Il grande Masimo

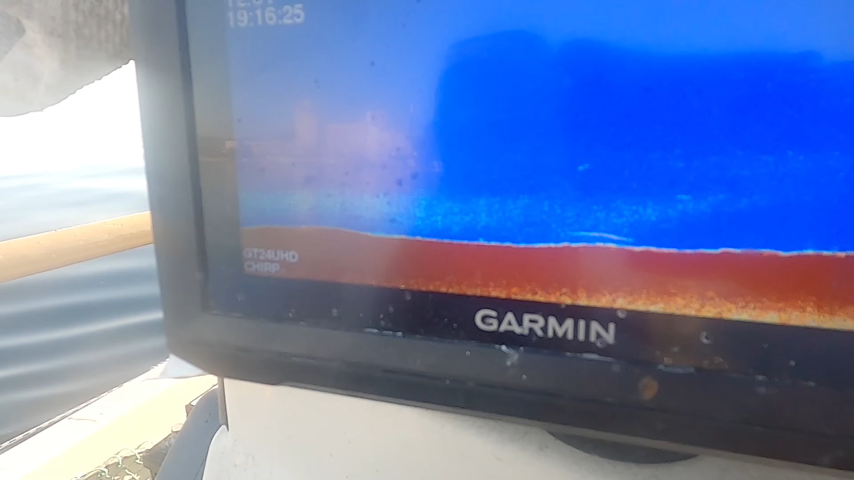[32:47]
Evo ga, pojavila se crta nekakva, što bi značilo nekakva veća riba, ne?